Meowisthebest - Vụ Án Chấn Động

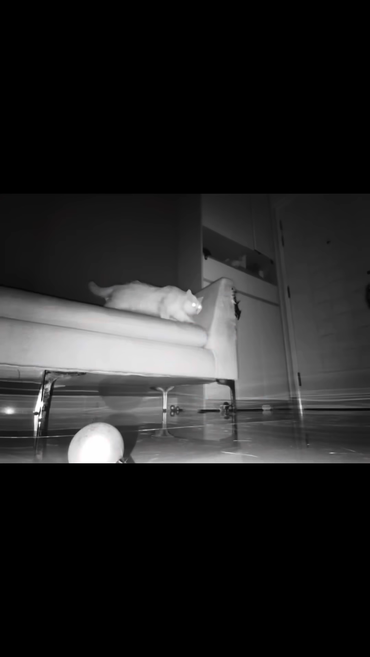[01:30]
Và đây là những hình ảnh mà tôi thu được từ cam Mặc dù đang là ban đêm Và tôi đã tắt hết điện rồi Nhưng mà nhìn vẫn rất là rõ Ê không lẽ đây là con cuốn nào mấy cha? Cái đứa mà tôi không ngờ nhất Nhưng mà sau đó nó chỉ ngửi ngửi Rồi nó bỏ đi thôi nha mấy bà Tuyệt đối không có làm gì hết Vậy là nguyên cái đêm đó tôi
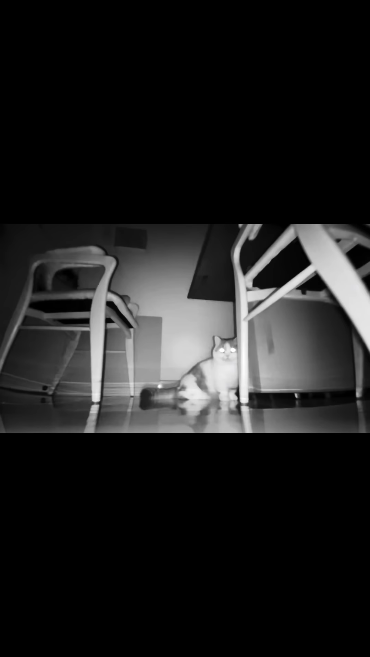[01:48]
chỉ quay được cái mụt rùi trâu của con sáng thôi đó Chứ không có thấy bóng dáng hung thủ đâu hết Nhưng mà sáng hôm sau thì khác